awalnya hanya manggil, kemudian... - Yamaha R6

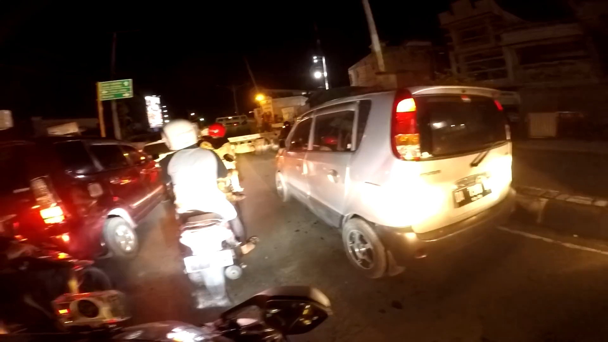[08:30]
Bikin panasnya satu-satu loh. Belok kiri ya. Kiri ya, Kak? Yoi. Oke. Okay. Kan kita seumur-umur gak pernah riding lewat kiri sini, belok kiri.
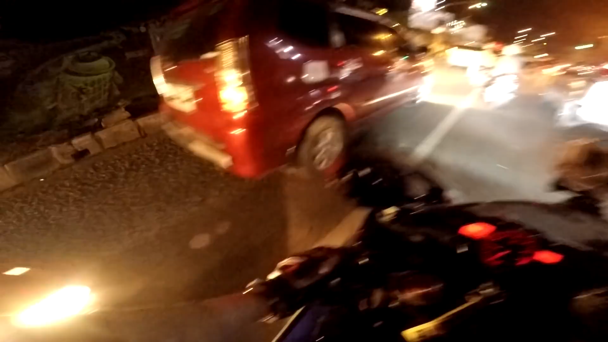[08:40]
Hati-hati ya, sini banyak orang suka nyebrang.